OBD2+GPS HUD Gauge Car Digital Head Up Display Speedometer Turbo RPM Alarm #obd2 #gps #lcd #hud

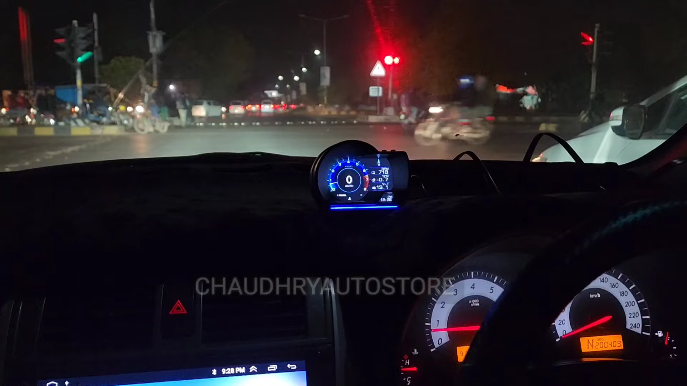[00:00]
سلام علیکم گائز چودری آٹو سٹور سے فہد آفسکم خاتے ہو میں ہے ہمیشہ کی طرح نئی پروڈکٹ لے کر میں آج آپ کے ساتھ حاضر ہو گیا ہوں جو پروڈکٹ آج آپ کو میں دکھانے لگا ہوں میں کہتا ہوں زوردس قسم کا او بی ڈی ٹو ڈسپلی جو ہے
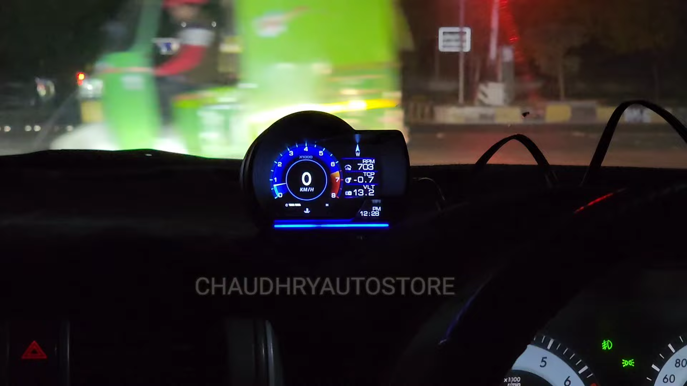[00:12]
اس وقت میرے پاس آبیلیبل ہے جو کہ جی پی ایس اینڈ تار دونوں کے ساتھ اپریٹ ہوتا ہے اس وقت میں نے اس کو او بی ڈی ٹو کے ساتھ کنیکٹ کیا ہوا ہے جو کہ آپ کی گاڑی کے اندر سکیننگ ٹول جو ہوتا ہے جو کہ ساکٹ ہوتی ہے اس کے اندر میں نے ٹریک پلے کیا ہے پلگ ان پلے کیا ہے اور یہ پروڈکٹ آپ کے سامنے ہے اس وقت جو ہے یہ گاڑی
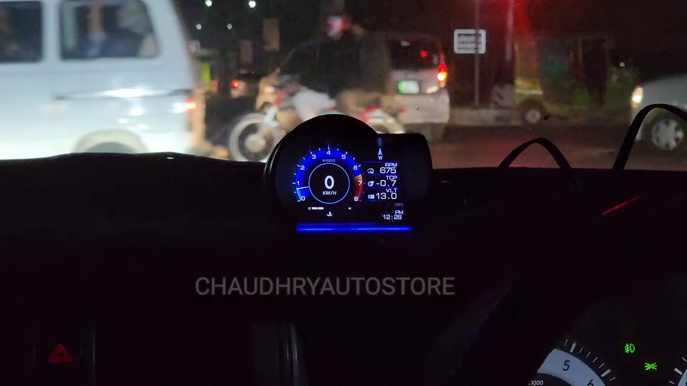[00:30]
کے اندر میں نے کنیکٹ کر دے یا جو ہی کنیکٹ کریں گے آٹومیٹویکلی یہ دسپلی جو ہے یہ دینا شروع کر دے گی اور اس کے بعد یہ جو پروڈکٹ ہے آپ کو پروپر طریقے سے جو ہے یہ آپ کی گاڑی کی جو ویلیوز دکھانے لگ جائے گی جیسا کہ آپ دیکھ رہے ہیں یہ جو پروڈکٹ ہے
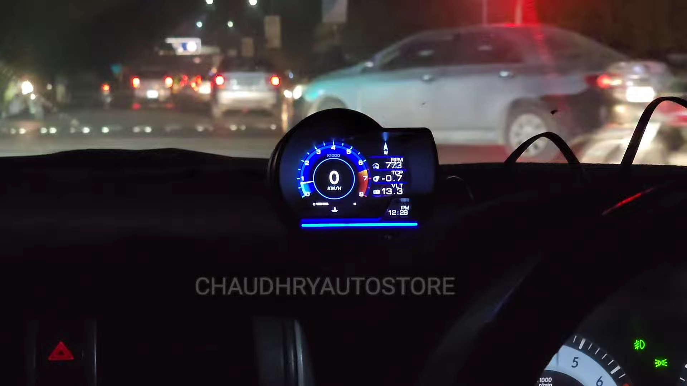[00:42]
جو کسی بھی گاڑی میں لگائی جا سکتے ہیں جن گاڑیوں کے اندر جو ہے او بی ڈی ٹو جو ہے وہ پورٹ ہوتی ہے یہ وہ موڈلز جو کہ دو ہزار چار موڈل
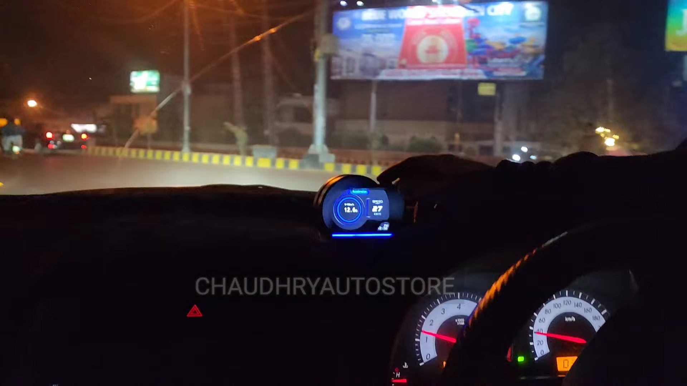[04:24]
مطلب کہ آپ کتنے سیکنڈ میں گئے ہیں یہ آپ کر سکتے ہیں بریک کیلپریشن کر سکتے ہیں کہ آپ نے بریک
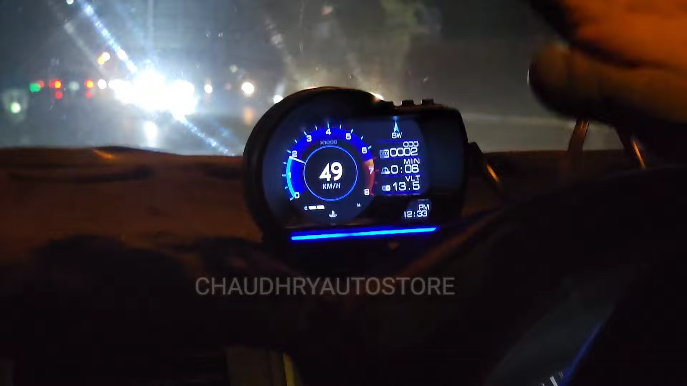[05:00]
پرپر اٹھا رہا ہے تو ہنڈرڈ انٹن پرسن ایکریٹ ویلیوز ہیں کسی بھی قسم کا کوئی مطلب اس کے اندر وہ ریزن نہیں ہے کہ چینج ہونے کا جیسے کہ آپ دیکھ رہے ہیں اس کے اندر میں آپ کے ایک اور چیز اپڈیٹ کرتا
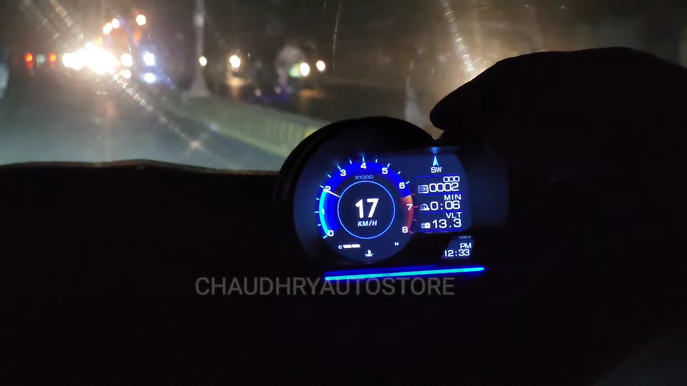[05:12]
ہوں یہ جو ہے اس کی سیٹنگز میں اگر میں جاؤں تو اس کے سیٹنگز کے اندر آپ اس کے ڈسپلیے کی لائٹ کو تیز
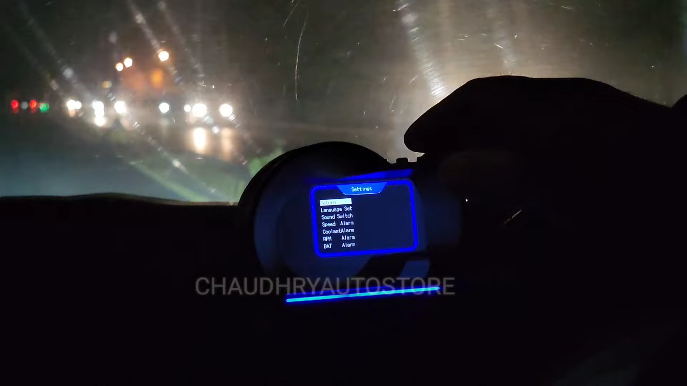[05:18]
کم کر سکتے ہیں سپیڈ الارم اجزت کر سکتے ہیں جیسا کہ آپ سپیڈ الارم کے اوپر آتے ہیں کہ میں اگر
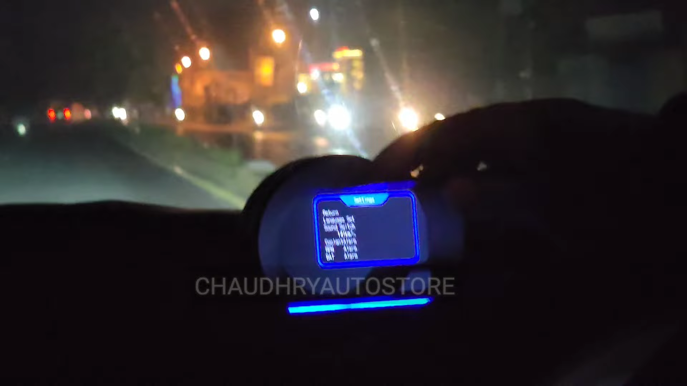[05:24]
تاؤں کہ جی میں نے گاڑی ساٹھ سے اوپر نہیں چلانی ہے اگر میں ساٹھ سے اوپر جاؤں گا تو مجھے یہ الارم دینے لگ جائے تو میں
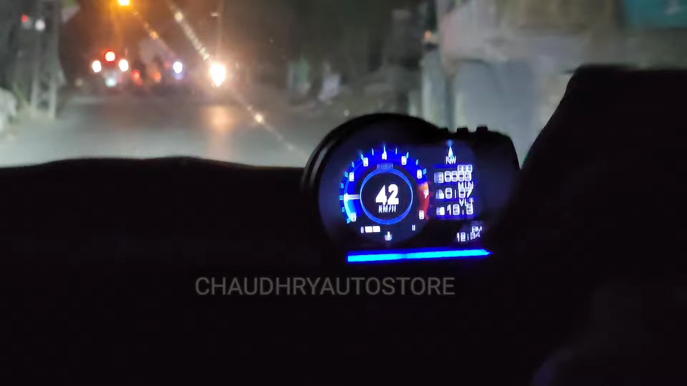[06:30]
کی بجائے وہ ریڈ ہوگی تھی لائن اس کے علاوہ اگر آپ پانی
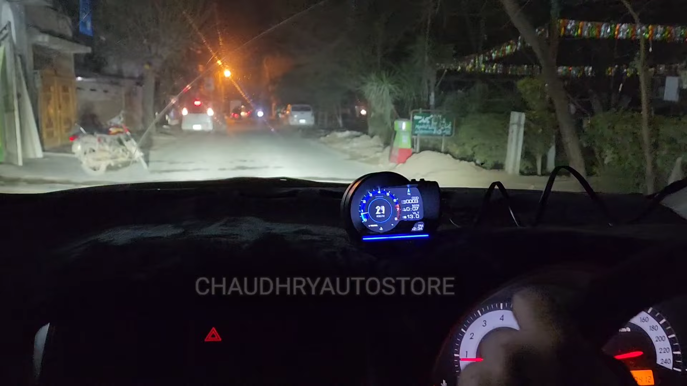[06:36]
ایر فیول ریشو کا کوئی بھی ویلیو جو کہ آپ ٹیکنیکل ویلیو جس کو سیٹ کرنا چاہتے ہیں ان ویلیوز کے اندر کوئی بھی اگر آپ کرنا چاہ رہے ہیں سیٹ